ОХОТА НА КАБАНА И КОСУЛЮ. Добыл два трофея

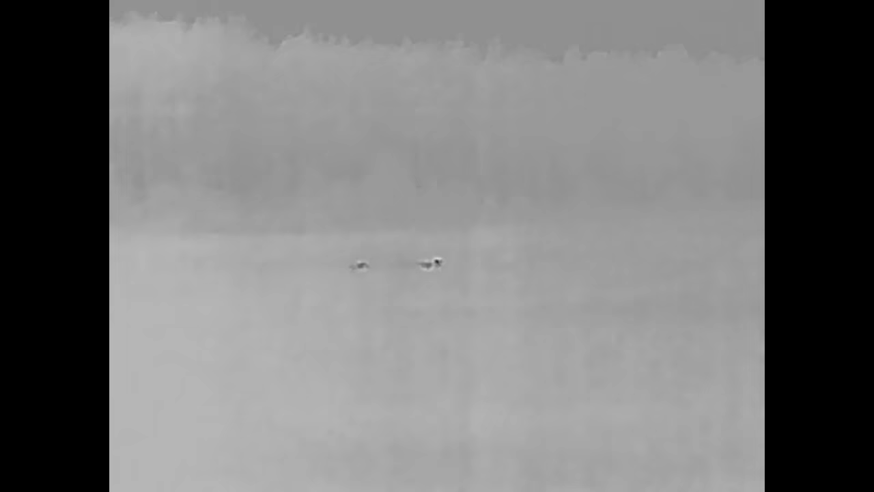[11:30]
На одном из полей два небольших кабанчика передвигались.
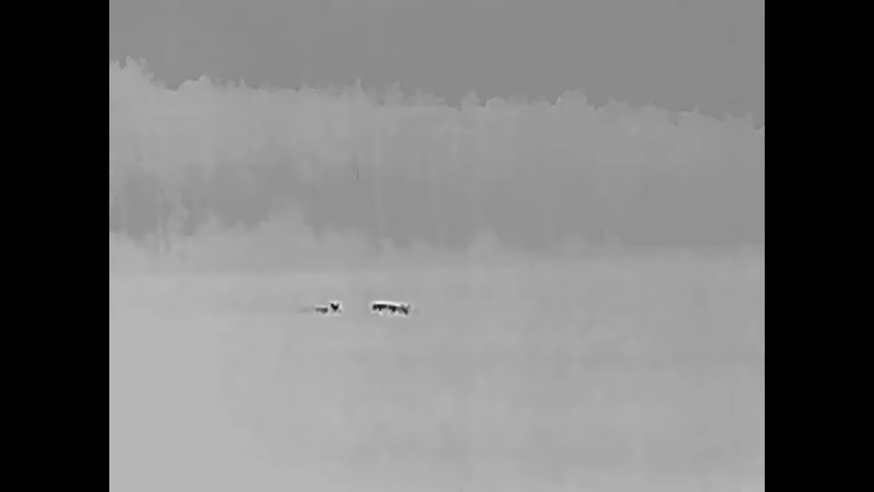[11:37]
Довольно быстрым таким шагом уходили в сторону. Там такая посадка вдоль дороги.
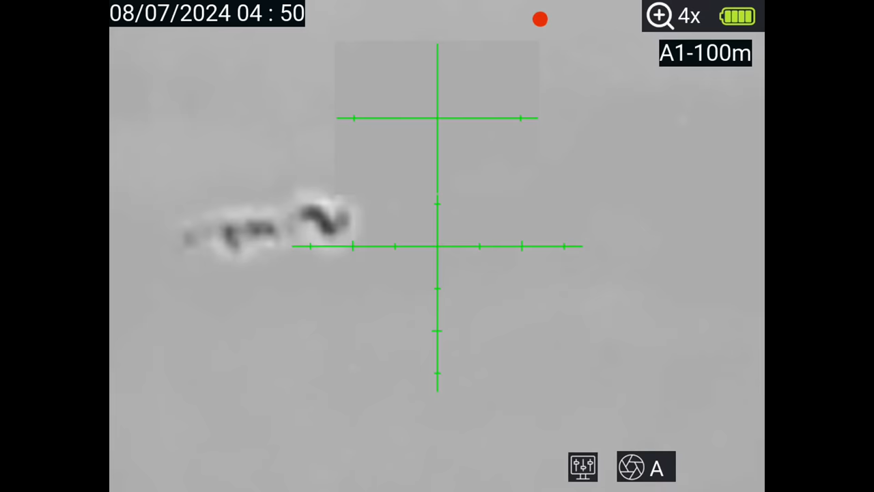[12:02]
Одного первого, который повернется боком. И делаю выстрел за лопатку.
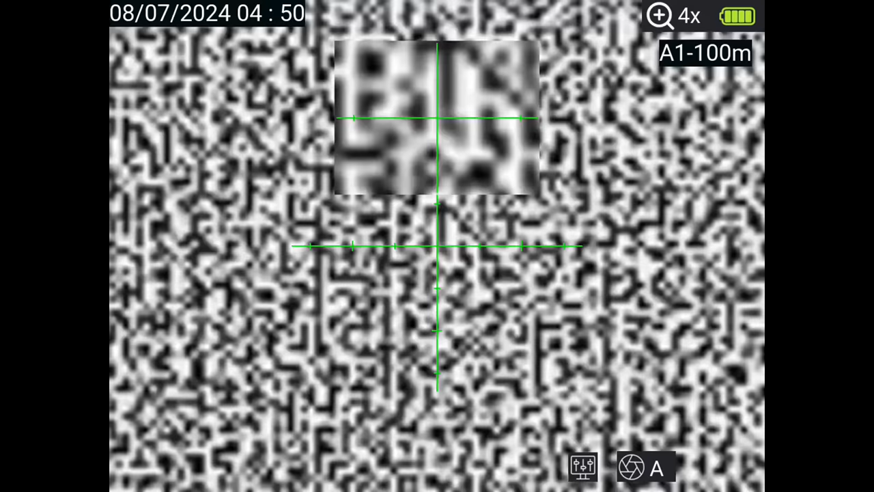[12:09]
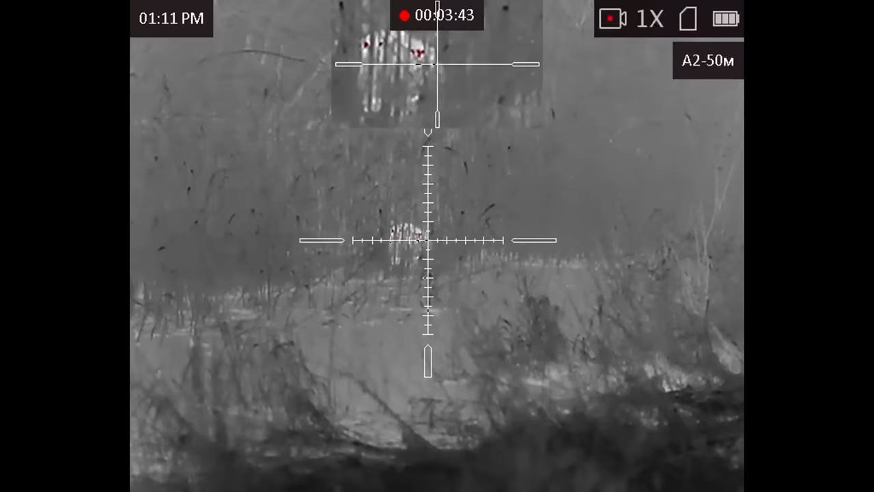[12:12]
Шлепка не было слышно.
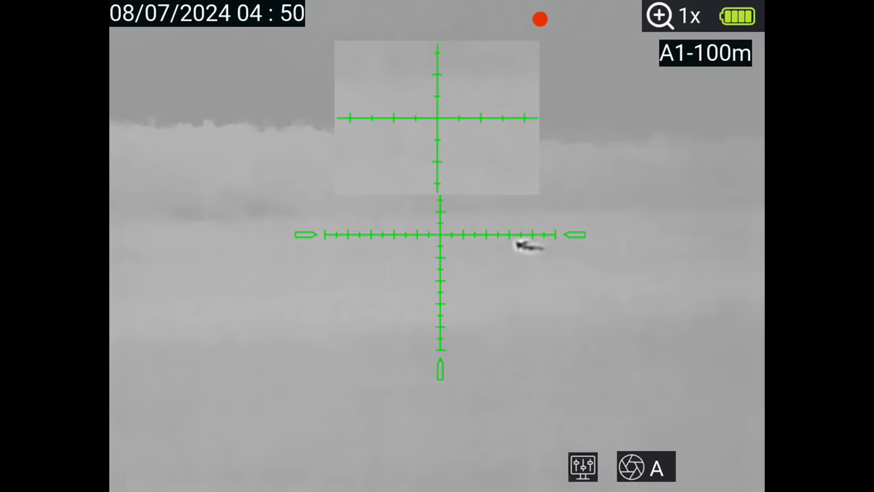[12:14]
Второй кабан не спешил убегать. Несколько раз еще выходил на поле. Все-таки, наверное, пытался прорваться на соседнее, куда они шли.
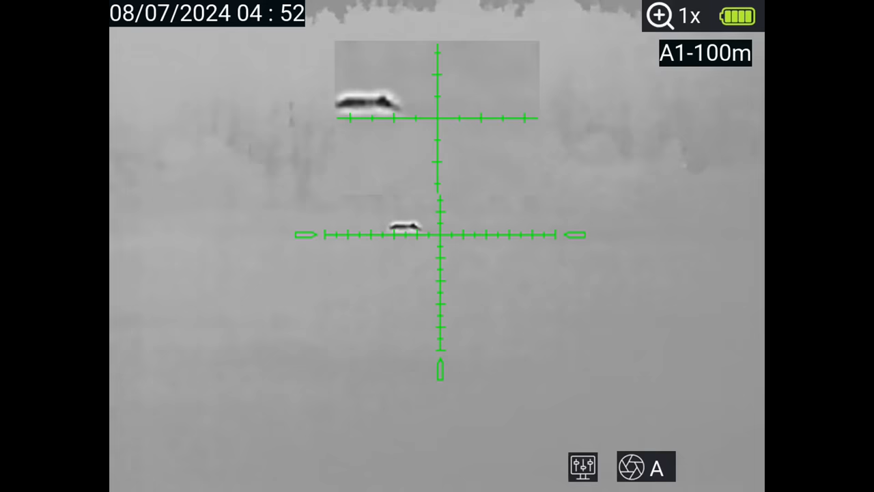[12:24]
Кадры сейчас вы видите. Саркон Альфа 35 второго поколения.
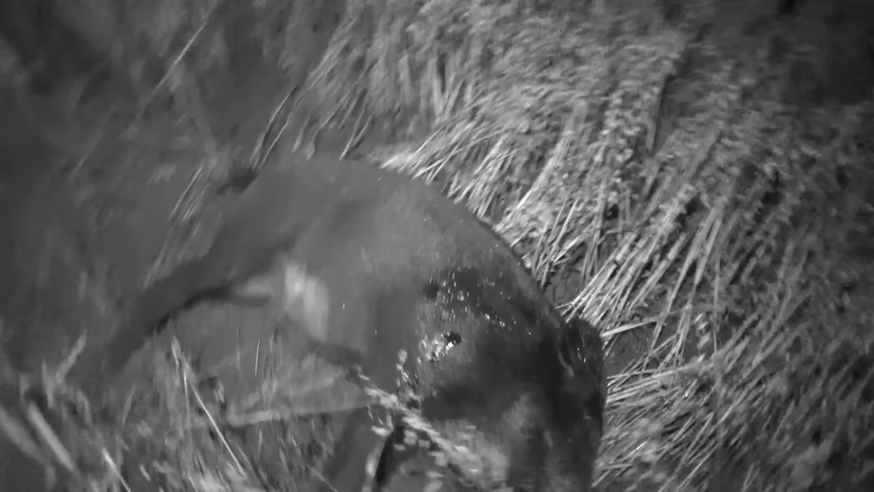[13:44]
Да, как там? С полем. Спасибо.
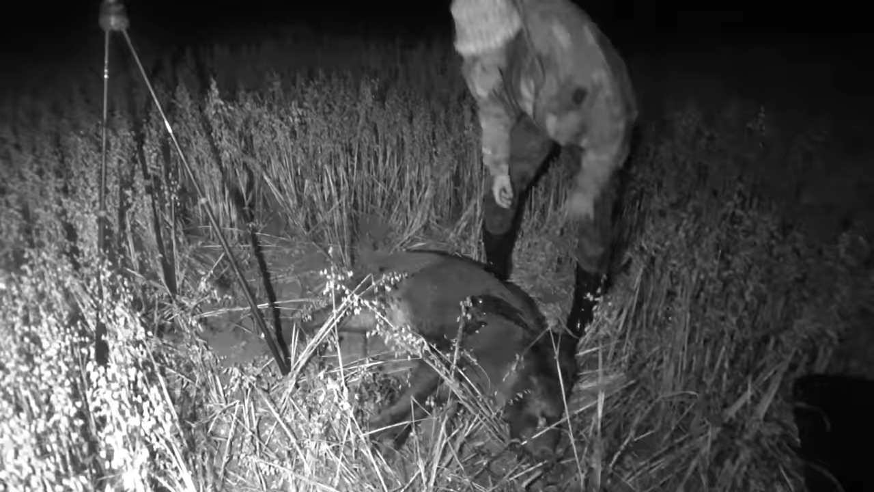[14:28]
Ну что, ребятки, вот такой вот кабанчик.
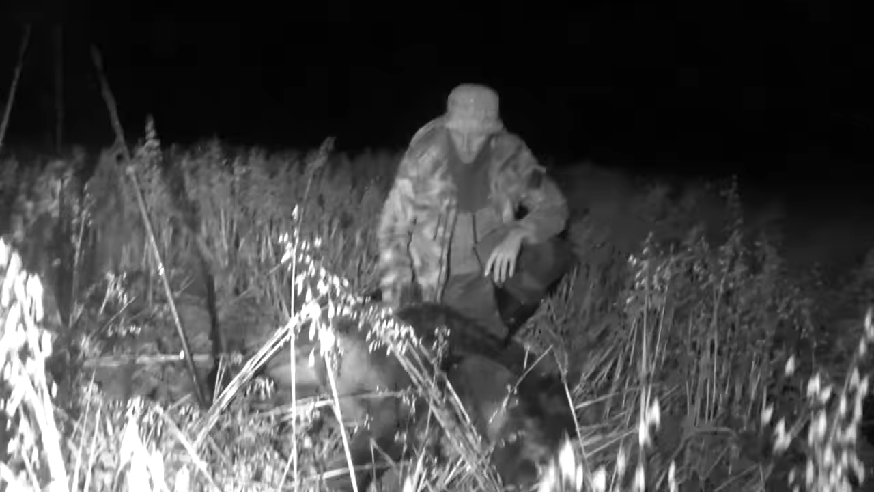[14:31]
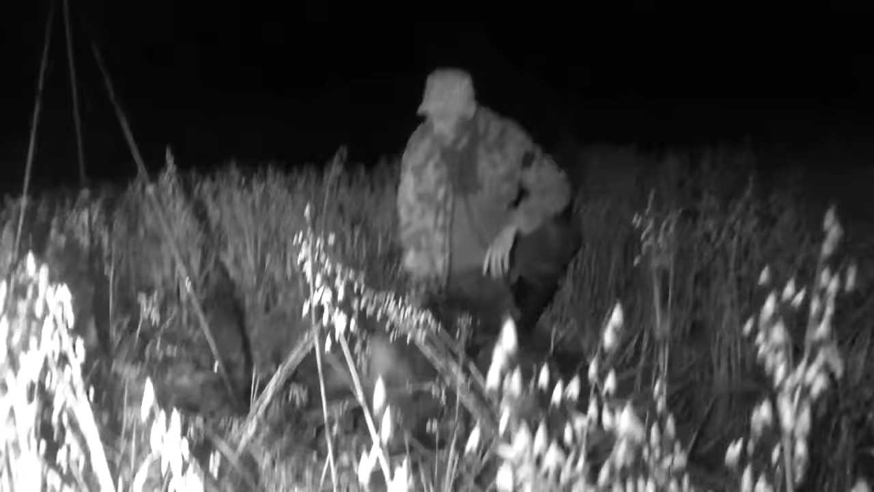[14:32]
Отличный, гастрономически вкусный самец. Да, хорошее попадание, четко за лопатку. Пока я, короче, взял карабин, то они уже почти ушли с этого поля. И шли на соседние. А соседние у нас что там? Тоже.
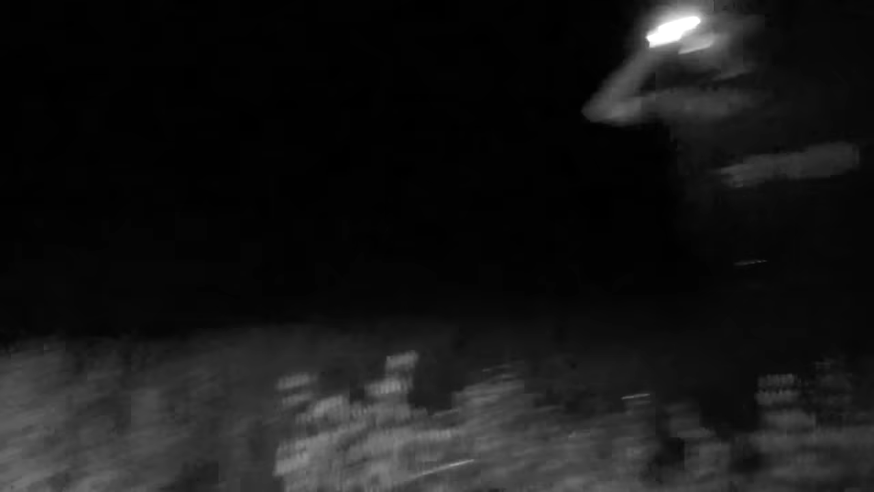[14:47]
Тоже овес?